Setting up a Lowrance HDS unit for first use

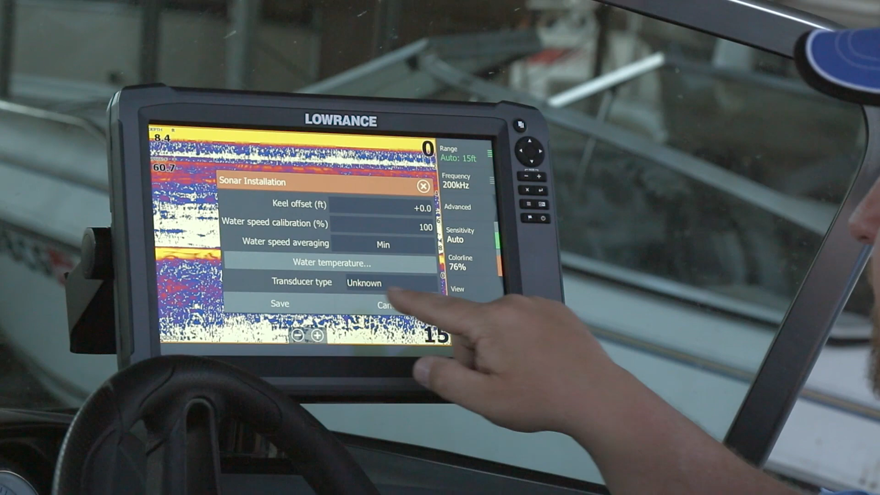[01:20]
What we want to do here is where it says transducer type, unknown. We want to go ahead and select that. And your standard transducer that comes with these units, the 83200 skimmer, is the HST WSBL transducer.
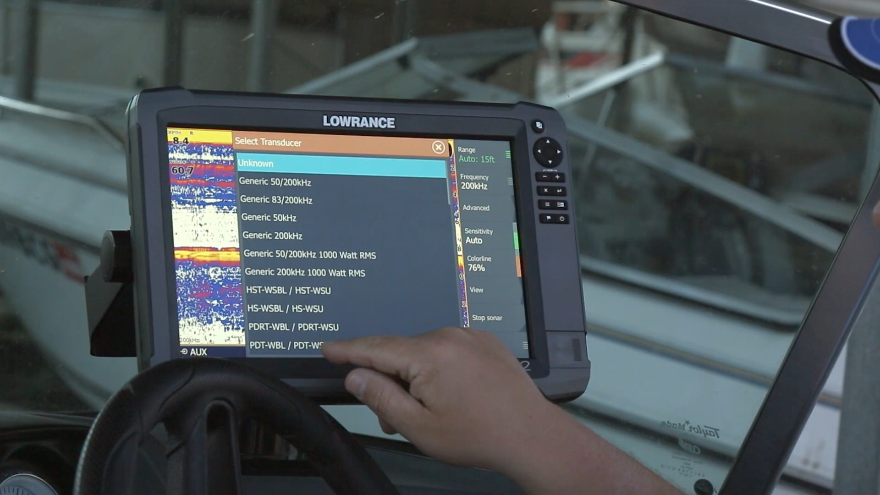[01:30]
So we want to go ahead and select that and select save.
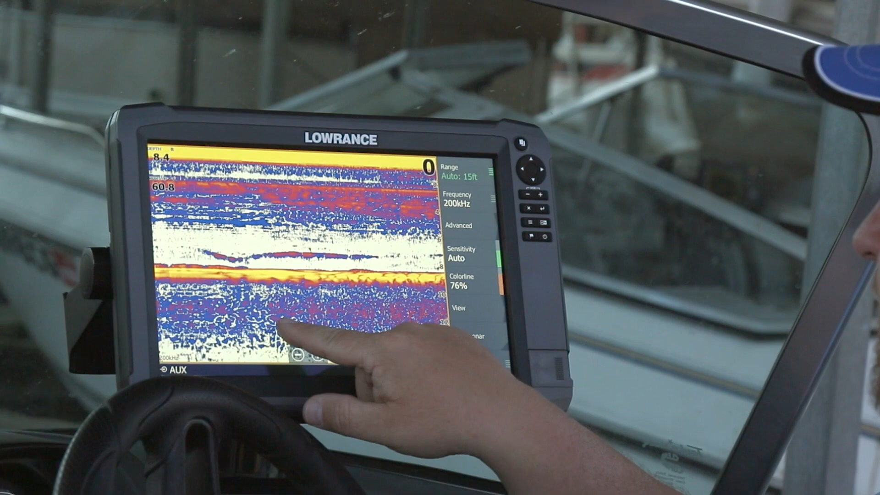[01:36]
Now we're sitting in some shallow water, so our screen is kind of full of everything right below the boat dock.
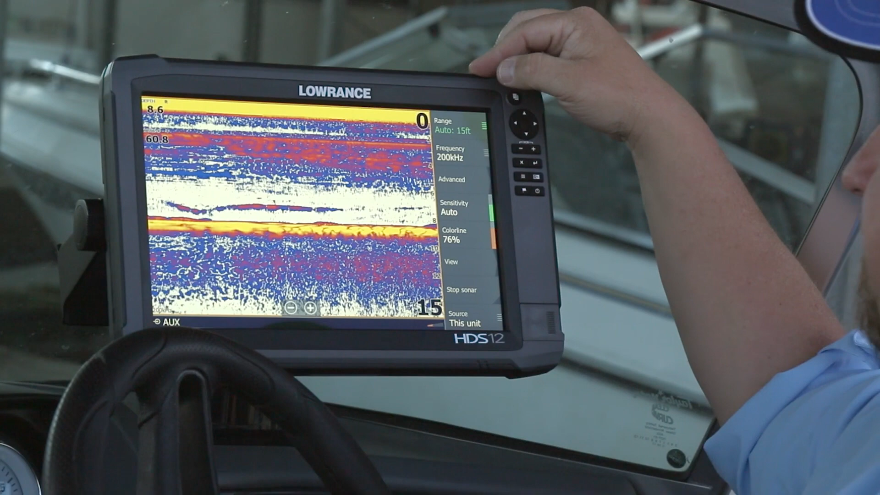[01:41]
But that's how you set your unit up for the very first time.